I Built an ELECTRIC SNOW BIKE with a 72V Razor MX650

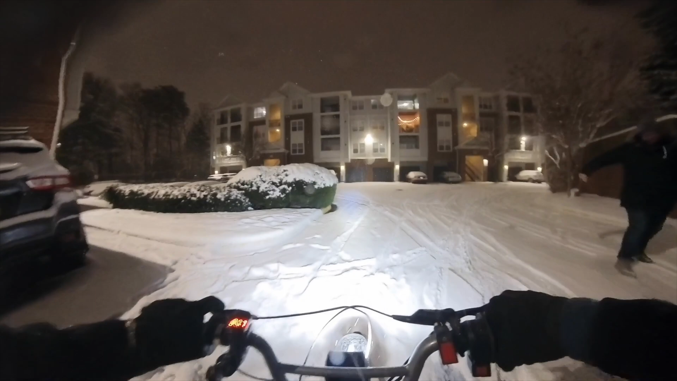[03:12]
this is just drifting around This is the best toy I've ever created